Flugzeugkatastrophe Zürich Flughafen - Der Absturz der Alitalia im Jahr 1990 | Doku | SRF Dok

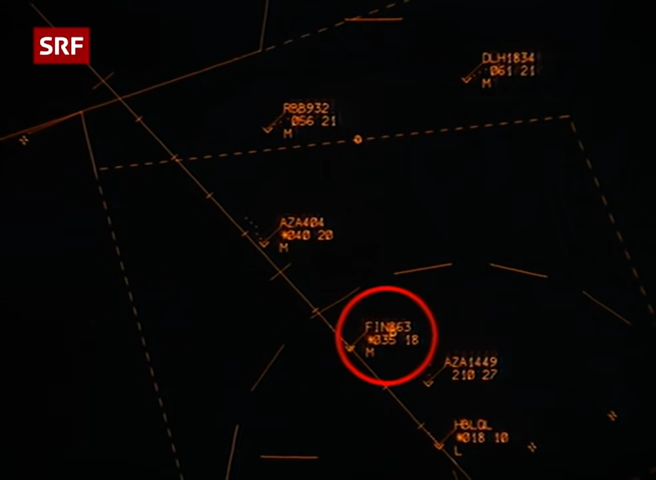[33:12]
Wir sehen, dass die Maschine ständig absinkt, anstatt noch weitere 3 Meilen auf 4000 Fuß zu bleiben. Finnair 863? Keine Antwort von Finnair. Rabbit 932 wird für den Landeanflug freigegeben. Rabbit 932, turn left heading 160, clear direct approach 14, report established.
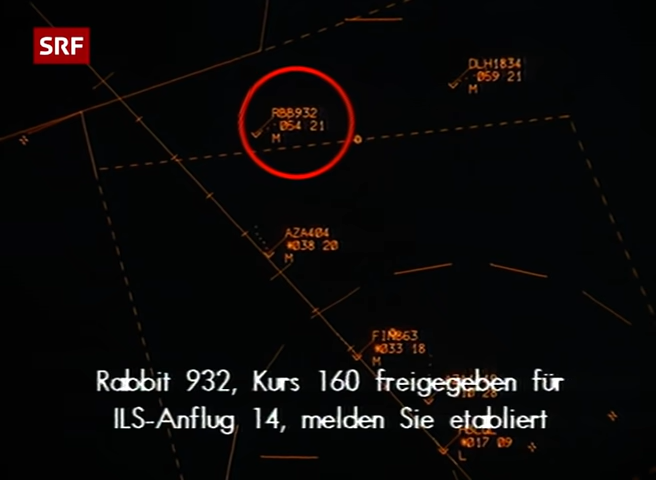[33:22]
Left 160, call established, turn left 14, Rabbit 932. Alles scheint am richtigen Ort.
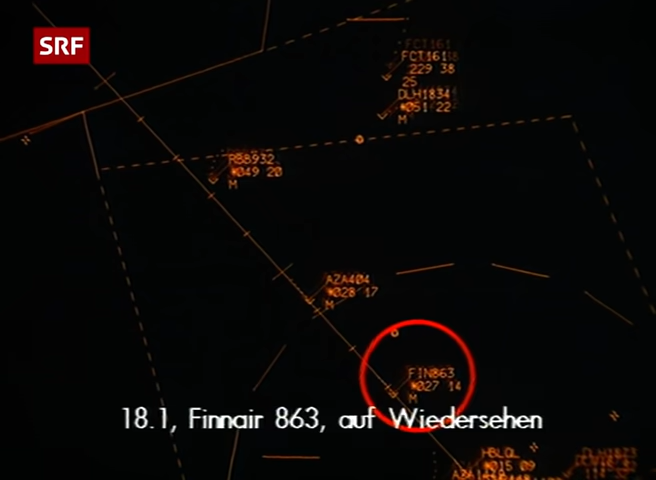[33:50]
Nun meldet sich die Finnair doch noch. Finnair 863, automatic inbound. Yeah, change the tower 18-1, please. Jetzt macht die Lufthansa Probleme. Der Funkkontakt wird gestört, sodass die Aufforderung zum Absinken und Geschwindigkeitsreduzieren wiederholt werden muss.
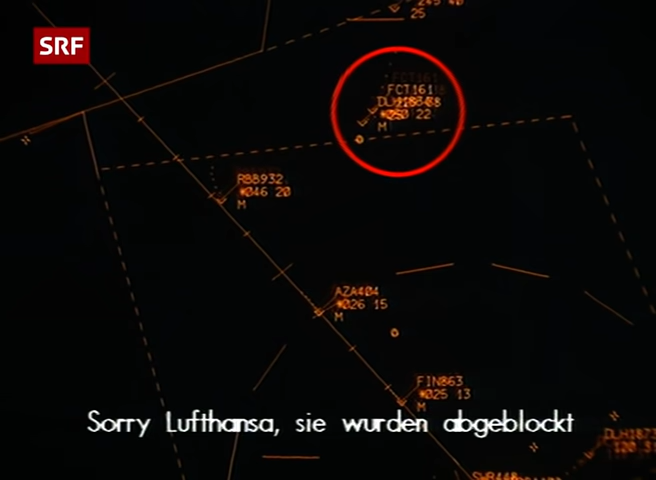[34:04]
Sorry, Lufthansa 1834, you have been blocked out. I say again, descend to 4000 feet, reduce to 180 knots. Sir, we are 5 for
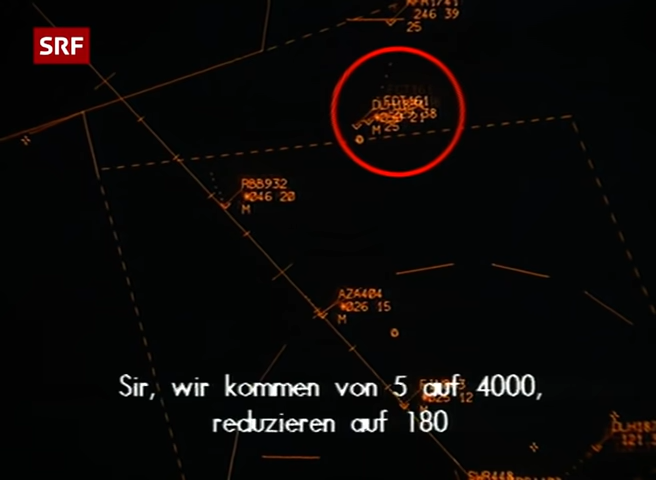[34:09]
4180 knots, Lufthansa 1834. Horizon 812. Das optische Bild stimmt aber nach wie vor. Die Horizon kann jetzt zum Strich geführt werden, während die Alitalia im richtigen Abstand zur Finnair auf die Turmfrequenz verwiesen wird,
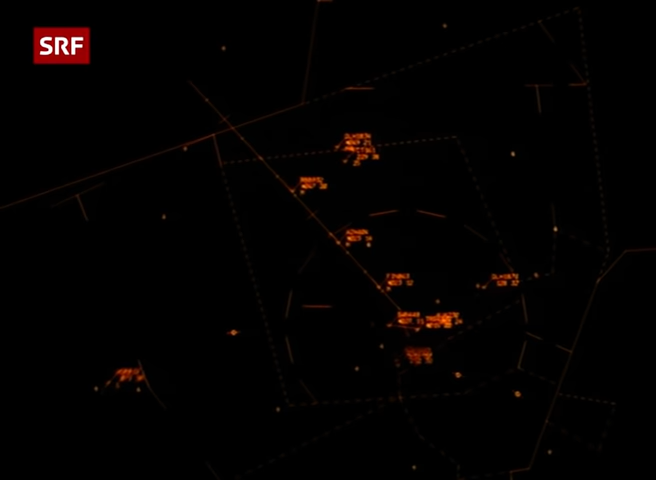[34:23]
auf der beinahe gleichen Höhe wie die Finnair. Alitalia 404, speed reduction as convenient, 4 miles behind the DC-9er, contact tower, 18-1, good night.
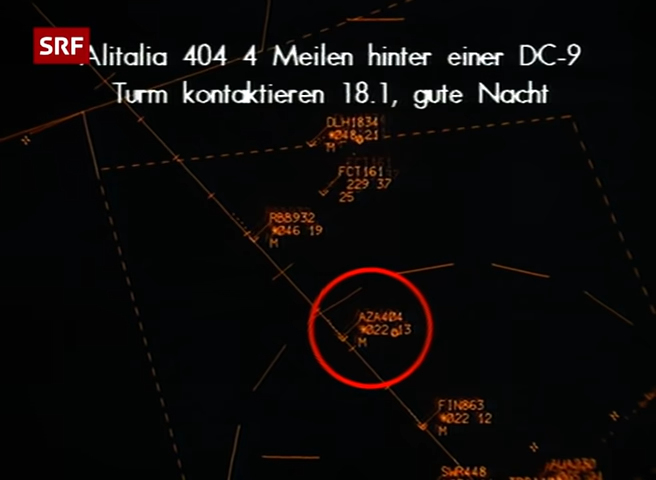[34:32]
1182 and goodbye. Rabbit 932, speed back 160. Roger, reducing Rabbit 932.
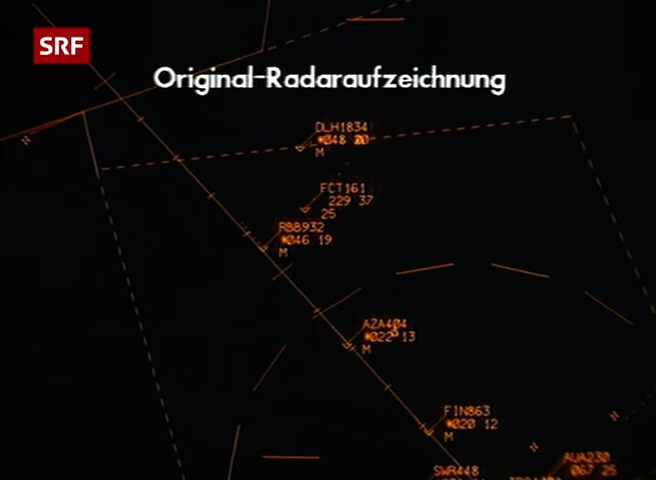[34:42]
Das Verschwinden des Radarsignals der Alitalia wird mit ungläubigem Staunen registriert. Die Controller versuchen herauszufinden, was passiert ist.
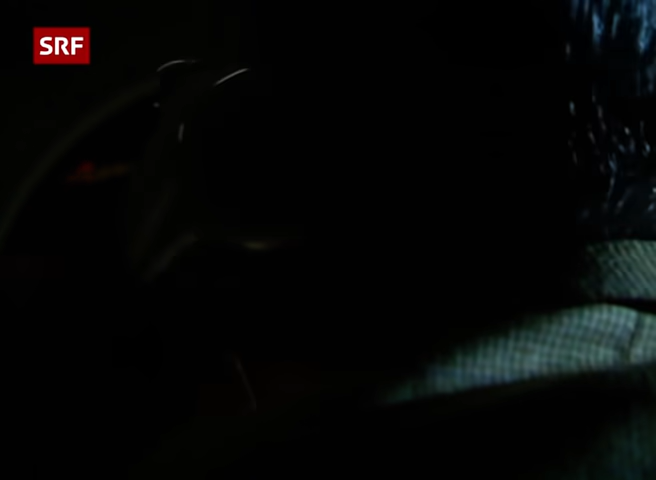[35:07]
Alitalia 404 wird mehrmals erfolglos aufgerufen. Alitalia 404? Schließlich die Anfrage an Rabbit 932,
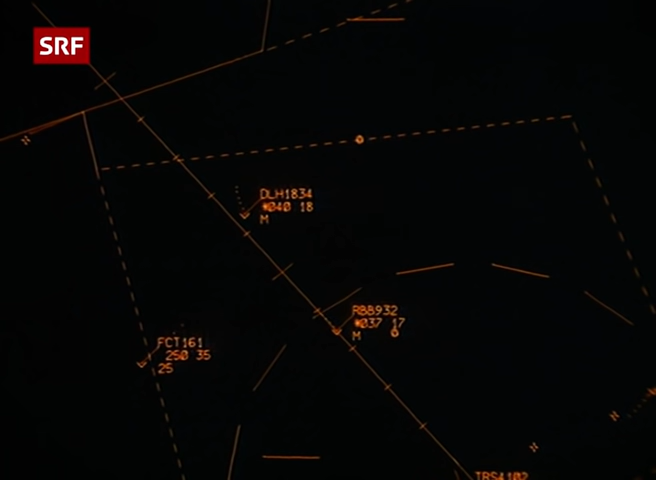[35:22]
ob sie etwa 2 Meilen vor sich ein anderes Flugzeug hätten. Rabbit 932, do you have an aircraft in sight about 2 miles ahead of you? Dabei.
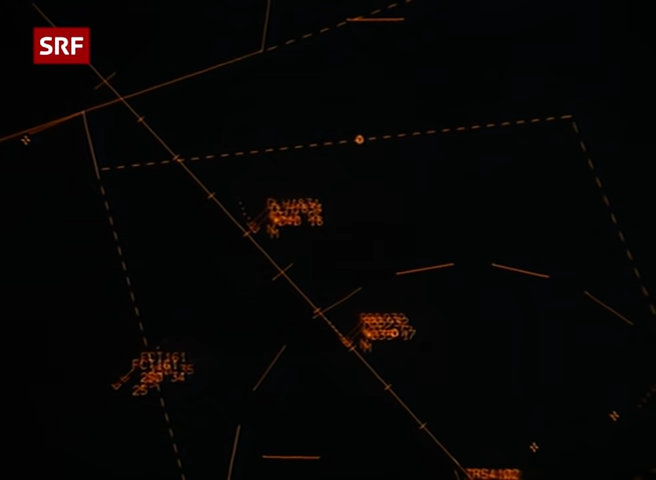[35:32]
Die Antwort löst den Großalarm aus.
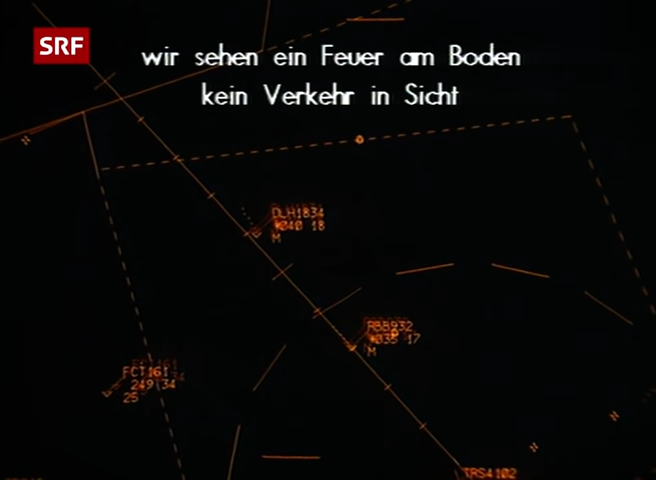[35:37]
There is a fire on ground, but there is no traffic in sight.
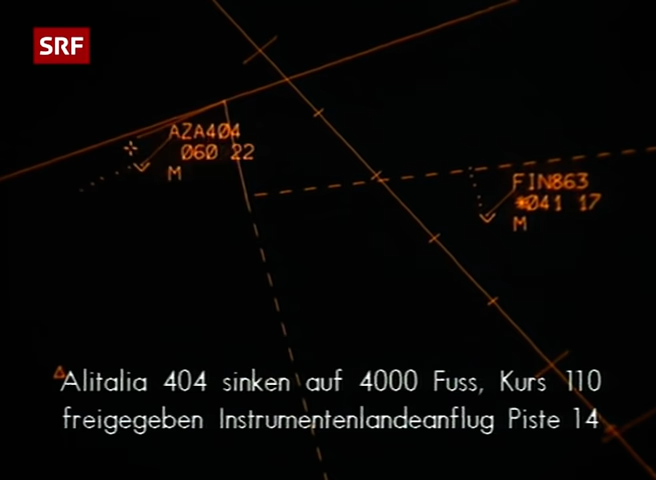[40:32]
Alitalia 404, descend to 4000 feet, turn right heading 110, clear dialers approach runway 14, QNH 1019.